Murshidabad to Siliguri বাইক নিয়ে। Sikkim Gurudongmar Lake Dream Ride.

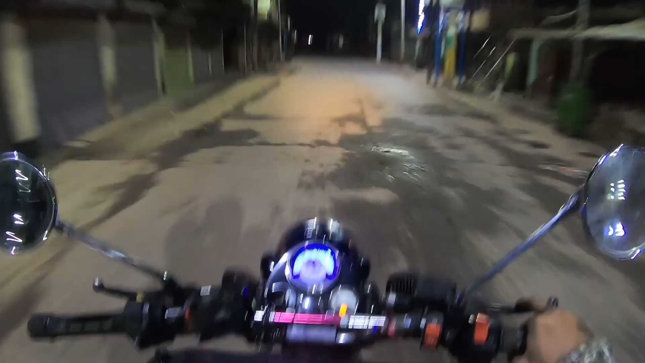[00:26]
ধুলিয়ান শহর থেকে বেরিয়ে পড়লাম, এবার শুধু ডাকবাংলাতে গিয়ে দেখা হচ্ছে তোমাদের সাথে।
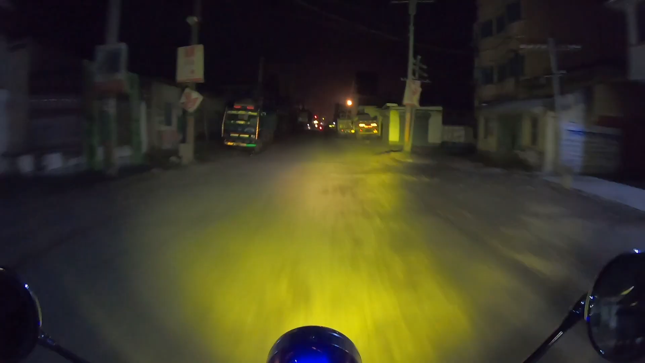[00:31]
আমাদের রেলওয়ে ক্রসিংটা ক্রস করতে হয়, বাট আজকে রেলওয়ে ক্রসিংটা পড়ে রয়েছে। বাট আমরা এক্সাক্ট টাইম বেরোনোর কথা ছিল 3টায়, অলরেডি আমরা 3টা ক্রস করে ফেললাম।
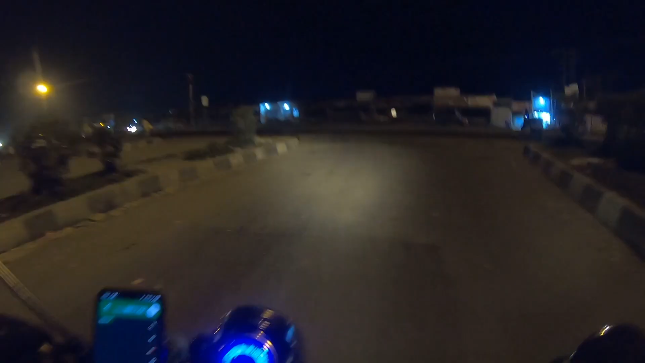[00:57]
এখন বেরালাম ডাংলা থেকে পুরো গিয়ার আপ হয়ে, এক্সট্রা ফগ ল্যাম্প জ্বালিয়ে দিলাম, সেই এক্সাইটেড বস।
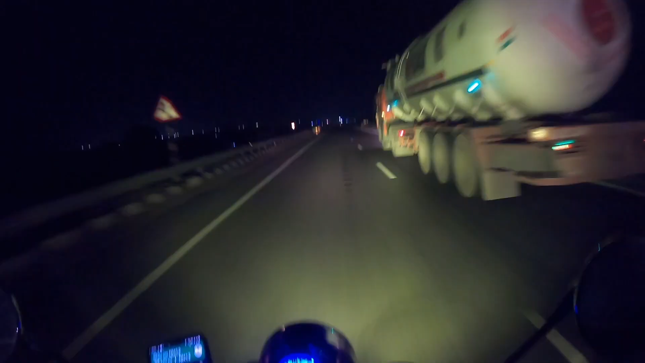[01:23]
আমরা NTPC ঢুকছি, আর NTPC ক্রস করার পরে পরে বন্ধুরা পেয়ে যাব ফরক্কা।
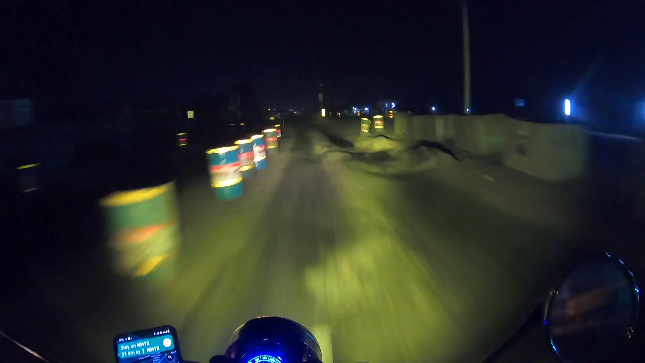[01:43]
চলো বন্ধুরা, এবার দেখা হচ্ছে ফরক্কা গিয়ে। NTPC থেকে ফরক্কার দূরত্ব খুব বেশি নয়। এ হচ্ছে ফরক্কা বন্ধুরা। আজকে নবমী, তোমাদের প্রথমেই বলেছি, পুরো লাইট অ্যান্ড লাইট হয়ে আছে।
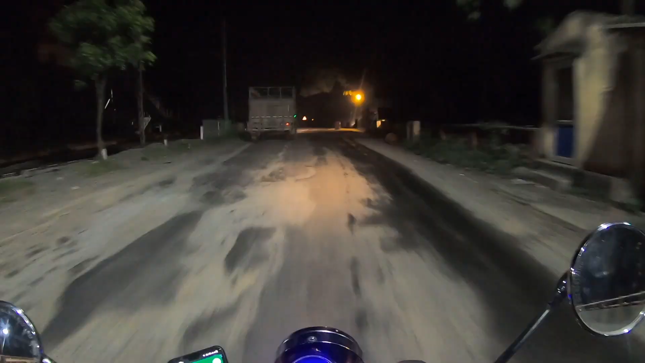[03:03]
বন্ধুরা ফরক্কা ব্যারেজ শেষ করলাম, কারণ ফরক্কা ব্যারেজ শেষ করে আমরা মালদাতে এন্ট্রি নিলাম।
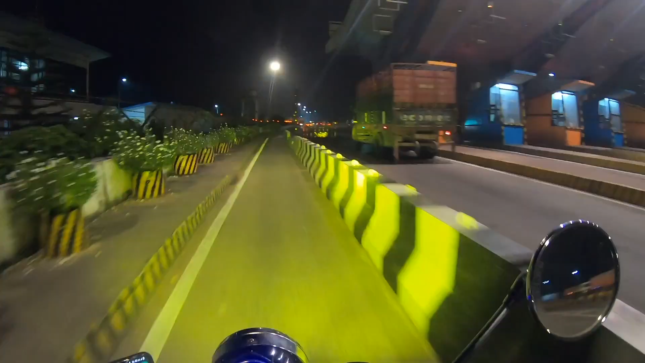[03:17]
তো বন্ধুরা আমাদের কাছে এখনো 395 কিলোমিটার আছে, আর টাইম দেখাচ্ছে 10:13।
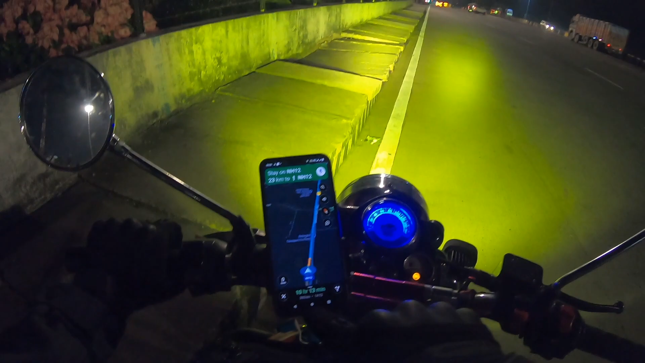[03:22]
আমরা এখন আছি মালদা হাইওয়ে টোলে।
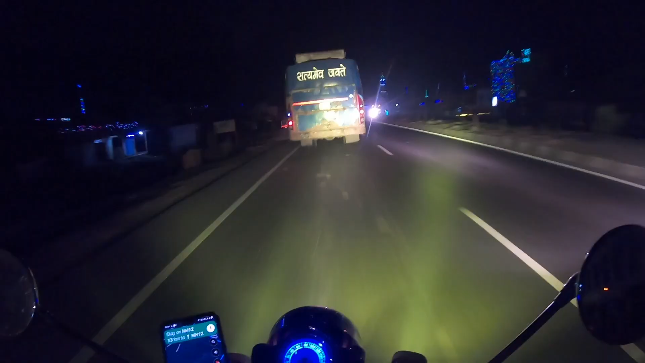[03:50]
কালিয়াচক ক্রস করার পর যে রাস্তার কন্ডিশনগুলো খারাপ থাকে সেই রাস্তা হয়ে যাচ্ছি।
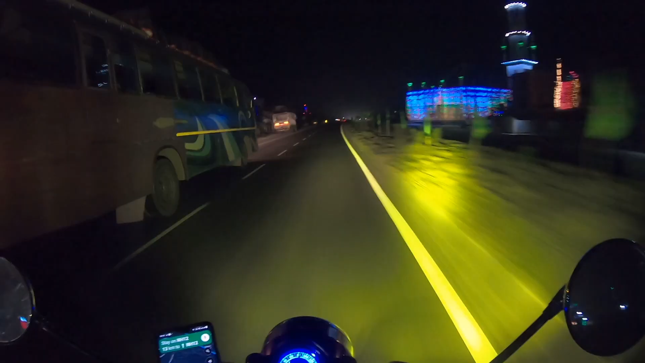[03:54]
এন্টার করলাম সুজাপুর, আর রাস্তার কন্ডিশন দেখতে পাচ্ছ, এই রাস্তাগুলো কী কন্ডিশন ছিল একটা সময়। সেই দার্জিলিং ট্যুরের ভিডিওটা দেখতে পারো, কী কষ্ট করেছিলাম বস এই রাস্তায়।
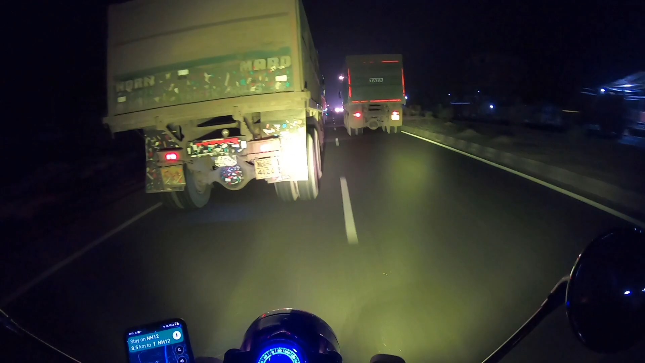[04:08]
এখন বাজে প্রায় 4:15, আর আমরা রাইড স্টার্ট করেছি 3:45-এ, আর এর মধ্যে আজান হয়ে গেল, ভোরের আজান। এবার একদম বাইপাসে গিয়ে তোমাদের সাথে দেখা হবে। মহাদীপুর বর্ডার যাওয়ার রাস্তার ঠিক ওখানটায় লরিটা রাফ চালাচ্ছে বন্ধুরা, ড্রাইভিং করছে বন্ধুরা।
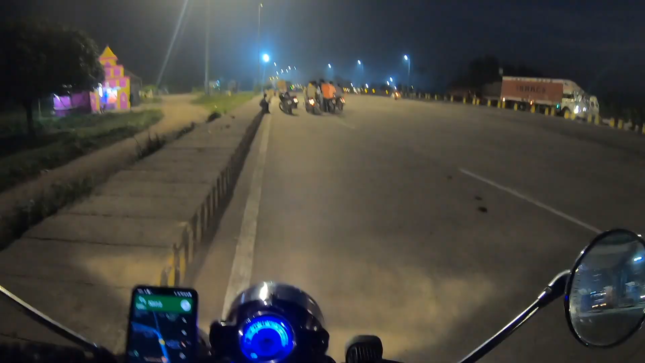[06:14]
তো বন্ধুরা, গাজল থেকে এখন বেরোচ্ছি আমরা, একবারে হল্ট করবো রায়গঞ্জে গিয়ে। এই দেখো ছেলেদের ক্রেজ।
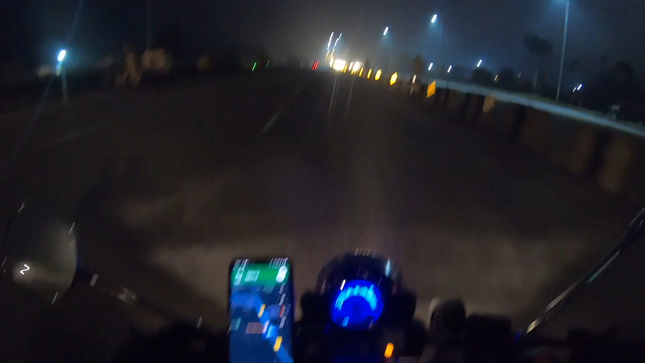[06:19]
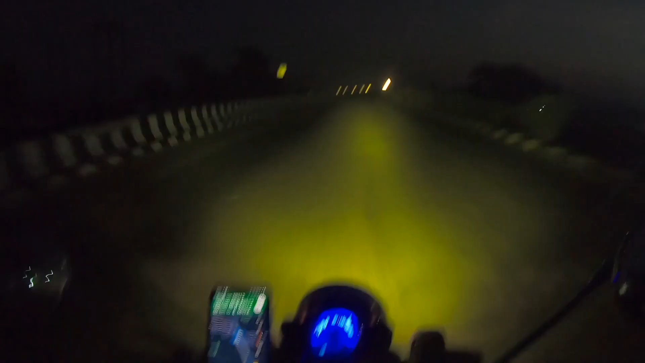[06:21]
এখন বাজে 5টা, 5টার সময় আমরা গাজল ক্রস করলাম।
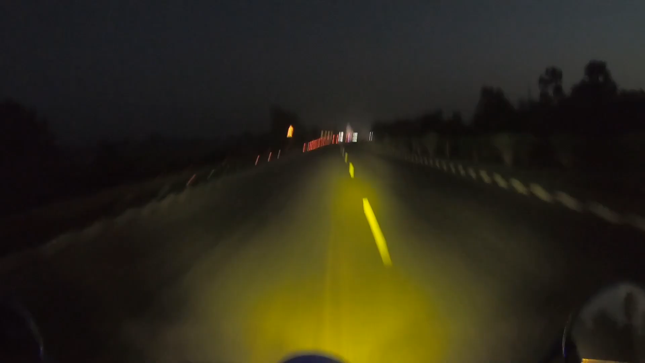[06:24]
গাজল ক্রস করার পরে দিনের আলো মোটামুটি ফুটতে শুরু করেছে, সূর্যের আলোটার একটা আভা, একটু পরে হয়তো সূর্যটা উঠে পড়বে।